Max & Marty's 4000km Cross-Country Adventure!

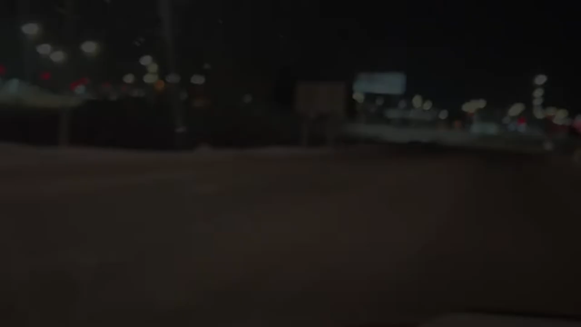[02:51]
All right. We are at the airport. Lots of lights on, but there's still not a whole lot of activity. I know there's often a flight that arrives just before 5